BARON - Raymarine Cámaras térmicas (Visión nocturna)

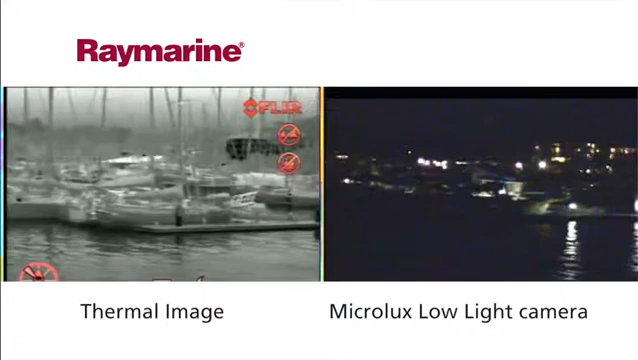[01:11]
Rocks, buoys, floating debris and dock approaches all become clear.
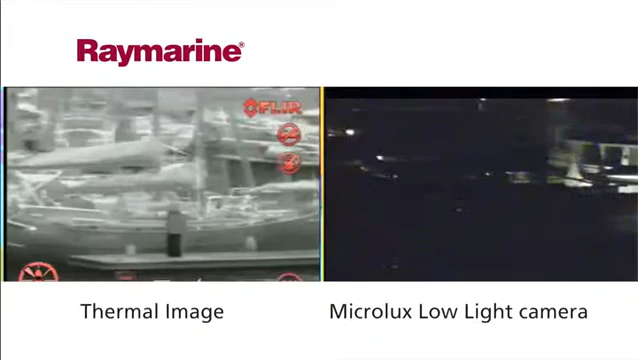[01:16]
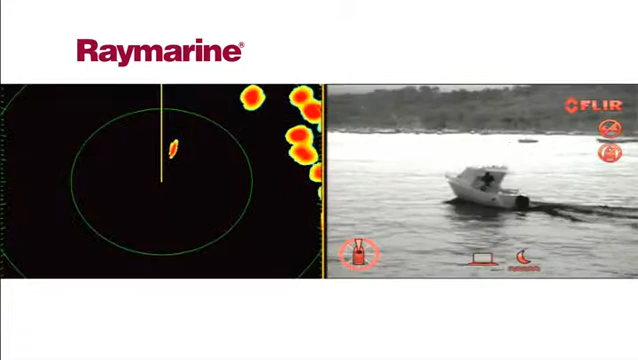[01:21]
Raymarine's thermal night vision cameras are easy to use and require no training. The cameras integrate with other onboard electronics to give you a clear visual of what GPS, chart plotter and radar sets are telling you.